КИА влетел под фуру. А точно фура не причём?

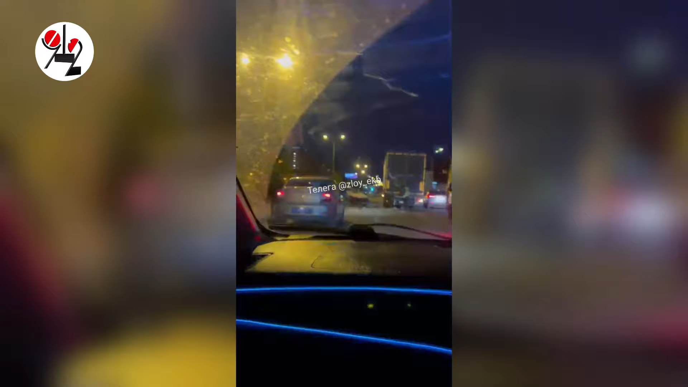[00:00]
В Екатеринбурге легковушка влетела под фуру. Водитель Киа Церрата не только остался жив, но и чудом не получил ни единой царапины.